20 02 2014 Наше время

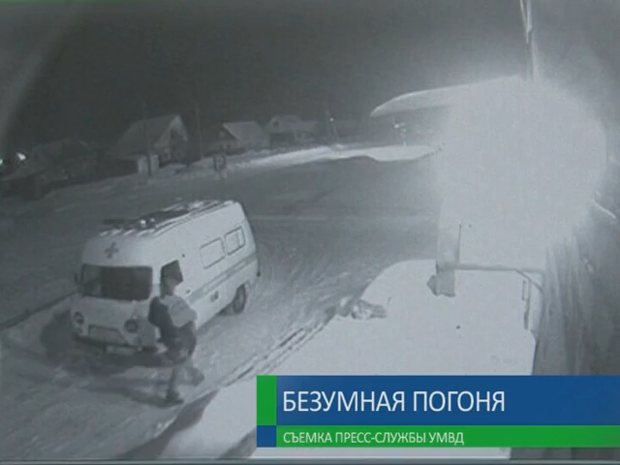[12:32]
Медицинскую карету угнали прямо от дверей Беляевской районной больницы. На съемке камеры наблюдения хорошо видно, как мужчина садится за руль спецуаза и отъезжает со двора.